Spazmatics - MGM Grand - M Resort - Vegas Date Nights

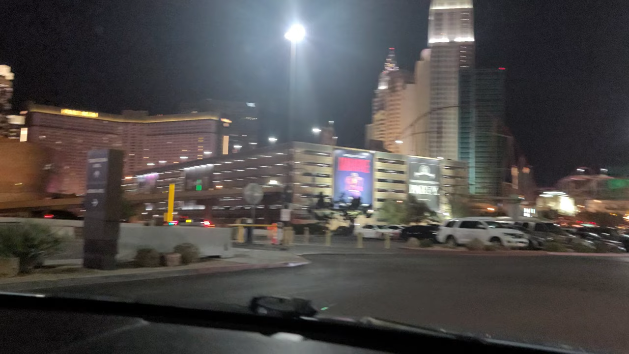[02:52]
Mad Apple. Yeah, that replaces Zumanity.
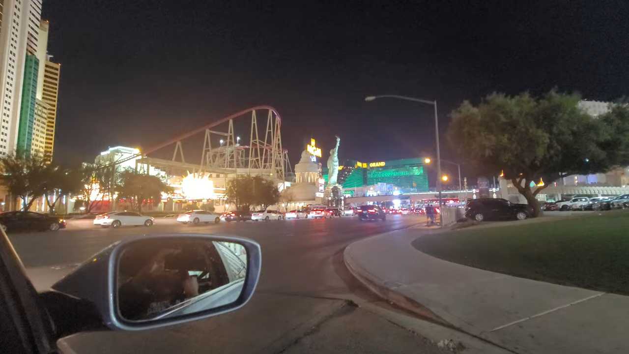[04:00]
We're gonna go to the MGM Grand tonight for a little bit.
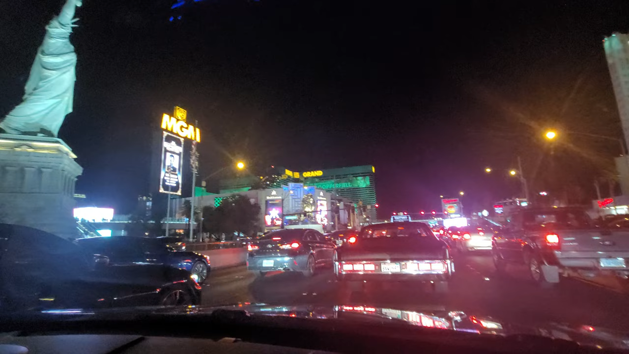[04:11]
See what we can see. Okay, well, I got a little bit of trivia about. There we go. I got a little bit of trivia about the MGM Lion there. That used to be an entrance right there, where you walked through a lion's head.